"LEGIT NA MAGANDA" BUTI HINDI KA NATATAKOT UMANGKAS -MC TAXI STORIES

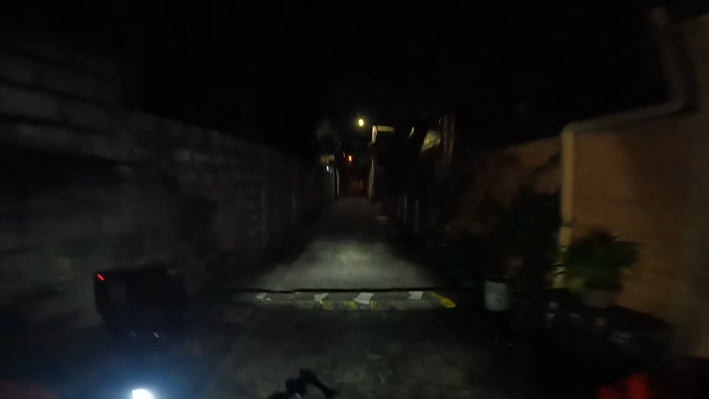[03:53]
Eskinita Pero mukhang safe naman Pinakadulo daw, takapos Pulang gate